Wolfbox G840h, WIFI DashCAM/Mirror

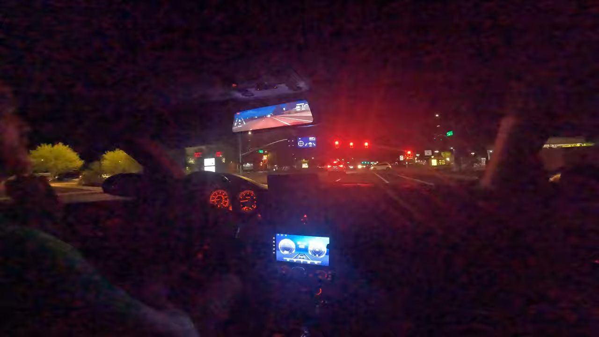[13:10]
So what's cool about this rear view mirror is how wide the rear view camera is. You'll start seeing the car. Right now their car is right at my door, but I can see it in the rear view mirror. That means when people are in my blind spots, I'm gonna be able to see them. That would be my favorite part about these dash cam mirrors.
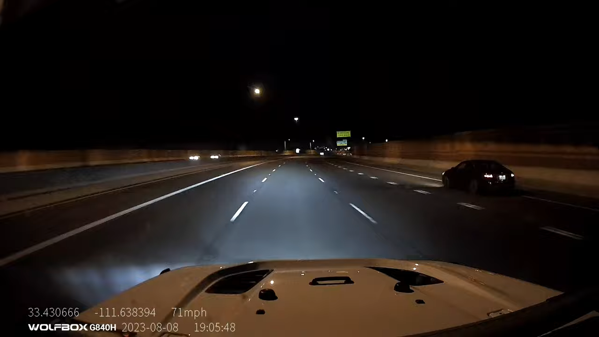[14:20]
And here's a little bit of footage of the G840 in my Wrangler. And this is to give a little bit of perspective from driving late at night.